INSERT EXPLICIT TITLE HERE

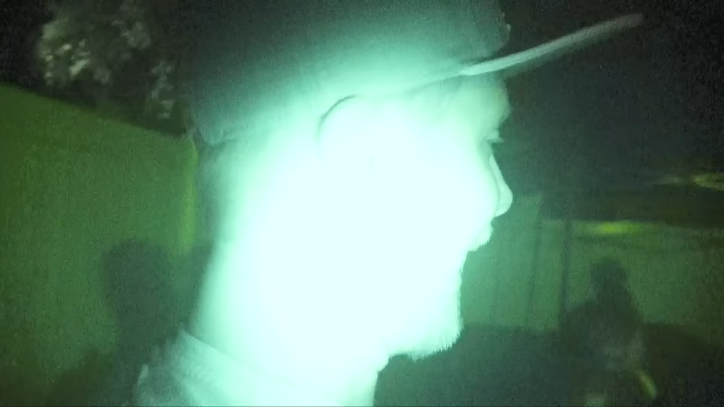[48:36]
Like, oh my God, snake. Snake! Night vision, look. Where'd it go? Isn't that cool?
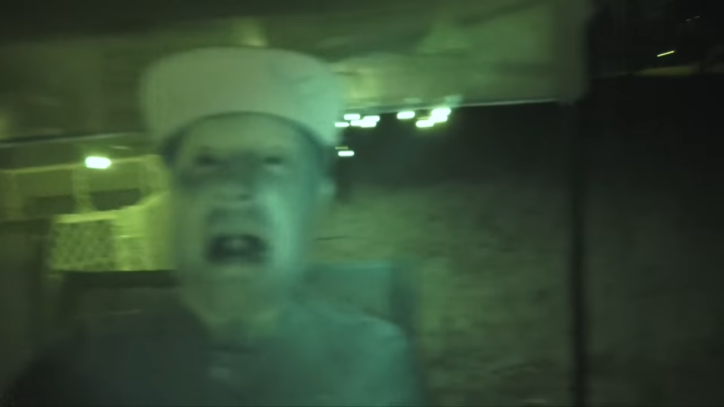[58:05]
I love that feature. Shit. IR. You don't even know what IR stands for.